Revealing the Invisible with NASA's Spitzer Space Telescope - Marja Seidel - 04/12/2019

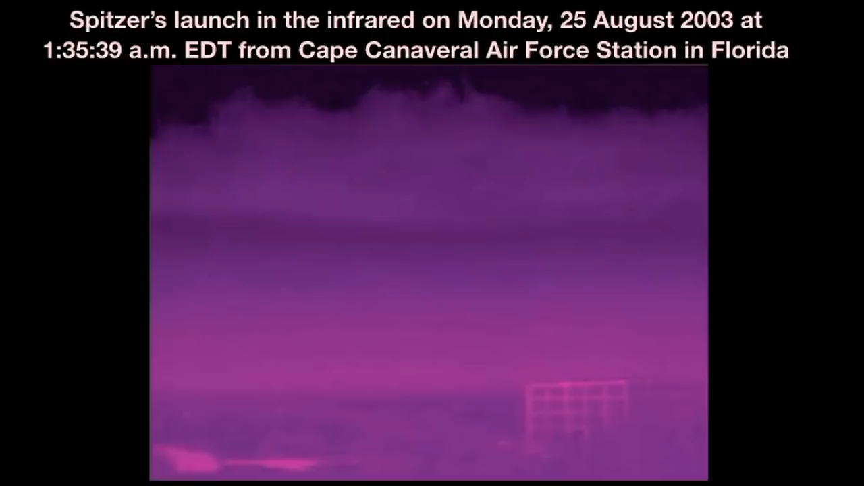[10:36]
So I want you to look at the cloud layer, actually.
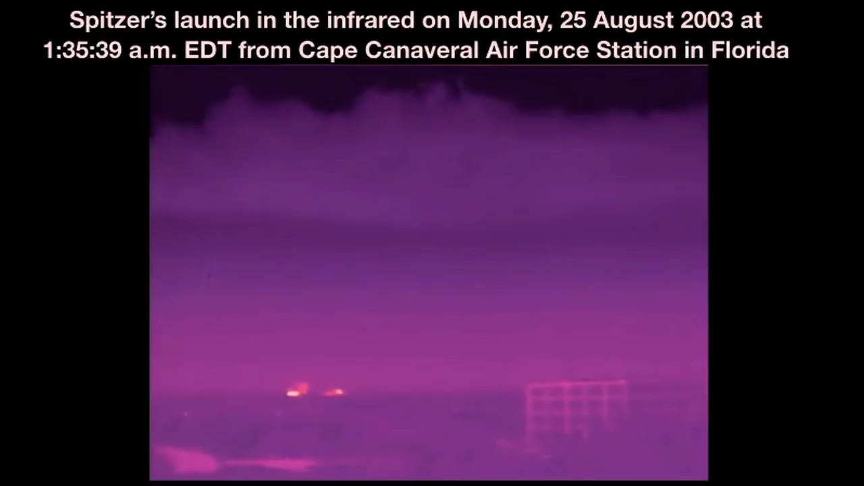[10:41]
So here it's lifting off. And you'll see when it's the rocket is rising, the clouds will start reflecting the heat here. So you see how the atmosphere would glow and so in the infrared.